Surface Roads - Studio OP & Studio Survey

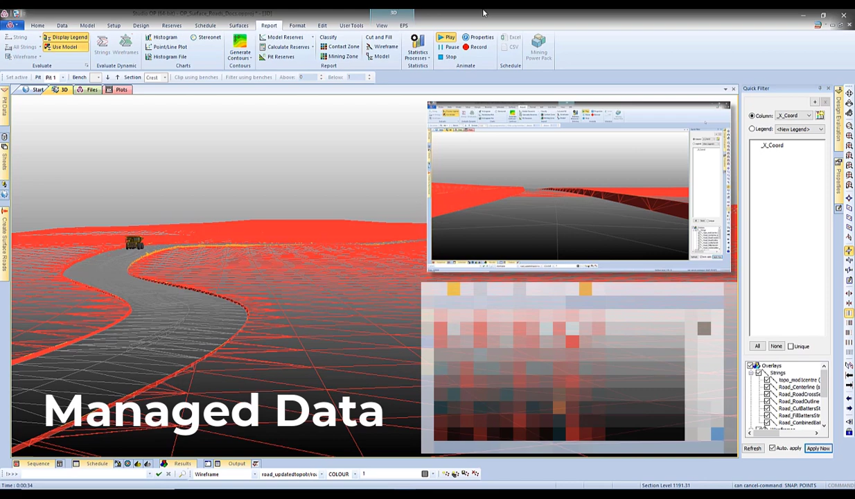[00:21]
Managing your data every step of the way, simple and intuitive controls let you decide what aspects of your design project you see at each phase. Want to make minor adjustments to your design string?
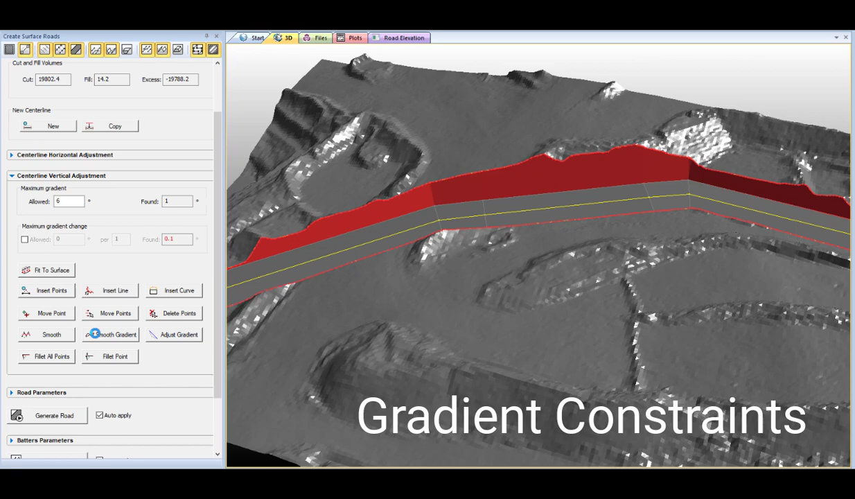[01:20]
Editing is simple too and you get instant feedback
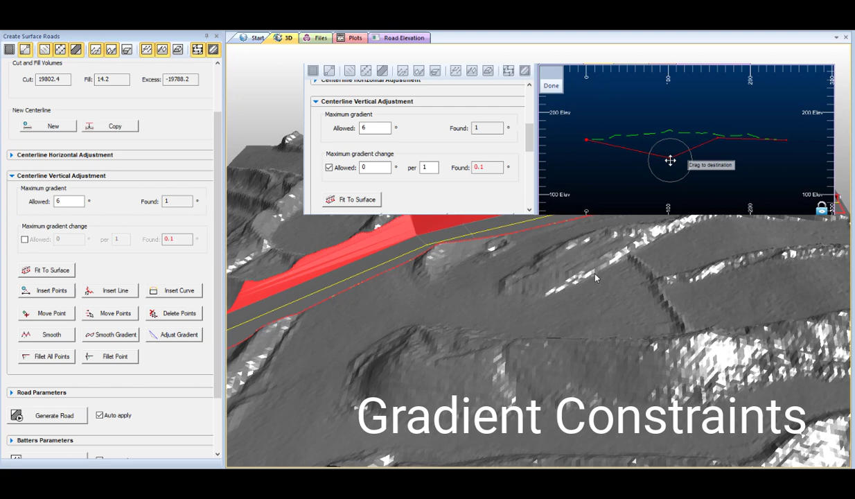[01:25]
regarding how your road sections compare with your gradient limits.